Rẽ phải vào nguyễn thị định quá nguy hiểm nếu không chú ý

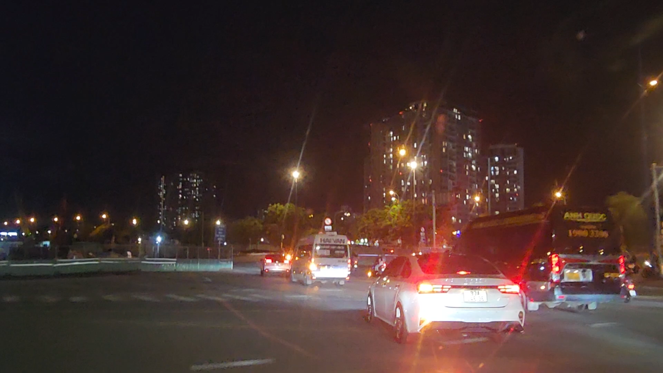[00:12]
đang từ Ma Chí Thọ rẽ trái về hướng đường dẫn cao tốc Long Thành thành phố Hồ Chí Minh nghe anh em. Bây giờ tôi sẽ rẽ phải vào Nguyễn Thị Định nha. Thì anh em rẽ phải thì sẽ nhanh phải vào bình thường thôi, nhưng mà anh em lưu ý nè, ở đây có cái bảng cấm ô tô nha.
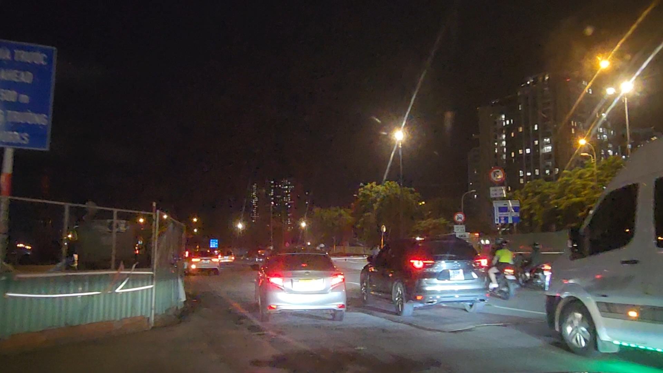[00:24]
Bảng này là sáng nào mấy ảnh cũng phạt nhiều anh em bị lắm nè.
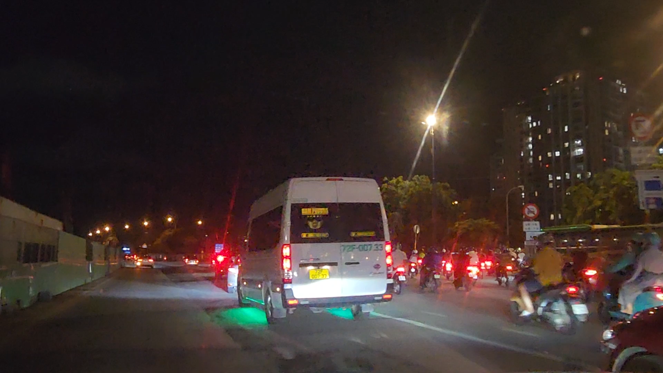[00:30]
Đó, anh em nhìn nè, cái bảng ô tô đó.
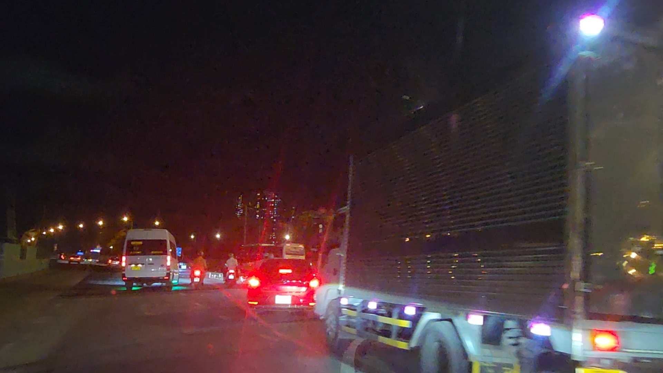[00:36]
Bảng đó là cấm ô tô vào nè, anh em đi nè, 6 giờ đến 9 giờ nha, 6 giờ đến 9 giờ sáng nha, buổi chiều thì 16 giờ đến 19 giờ nha.
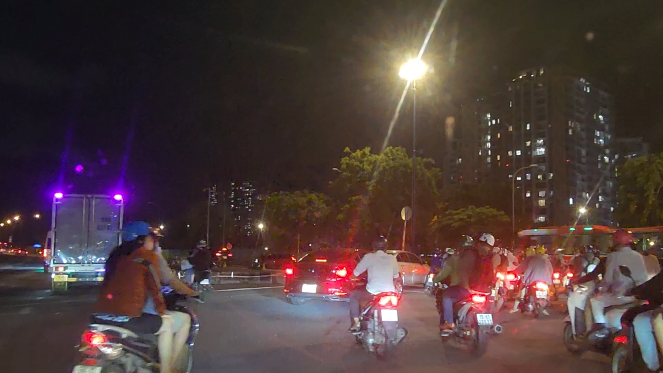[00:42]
Cho nên là khung giờ sáng đó là đây nè, anh em thấy nè nó. Cái bảng đó. Cho nên khung giờ sáng anh em đi là anh em chú ý nha. Sáng là tôi đi tôi gặp nhiều anh em bị lắm anh em ơi. Phạt quan lắm đó nha. Đây là cái bảng trước mặt nè, anh em thấy nè, nhiều bảng lắm. Xe đông quá. Đó anh em thấy cái bảng khúc lùm cây không? 6 giờ đến 9 giờ nha, 16 đến 19 giờ nha. Còn bây giờ tôi đi là nó là 9 giờ tối rồi cho nên vẫn đi được nha anh em.